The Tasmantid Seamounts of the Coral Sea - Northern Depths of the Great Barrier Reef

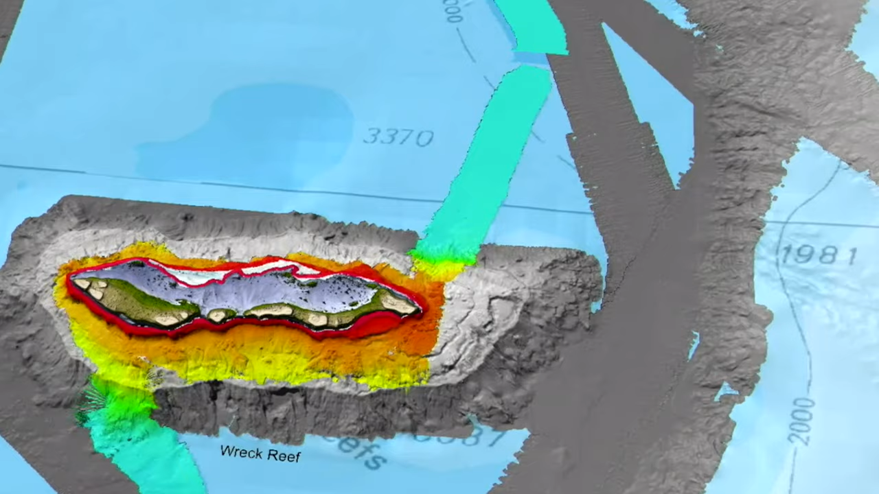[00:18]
Research vessel Falkor, the science team and crew are using multi-beam mapping around the seamounts to create a high-resolution map of the seafloor.
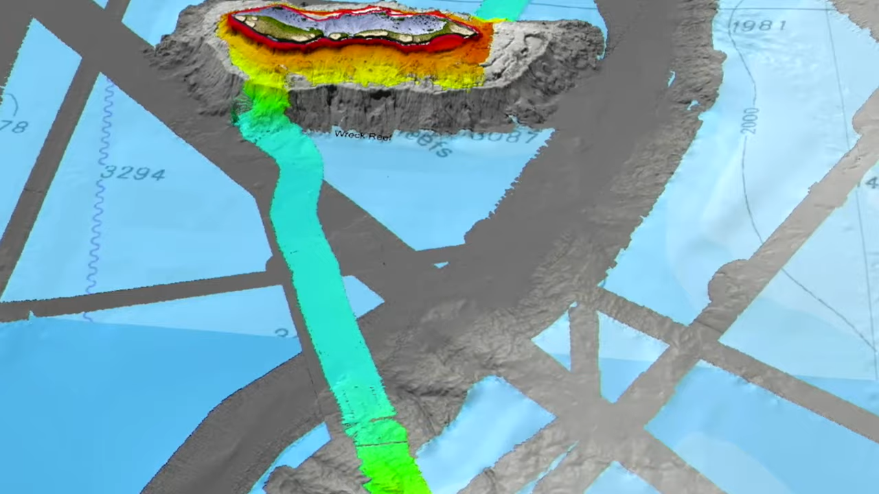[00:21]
Like the Hawaiian Island Chain,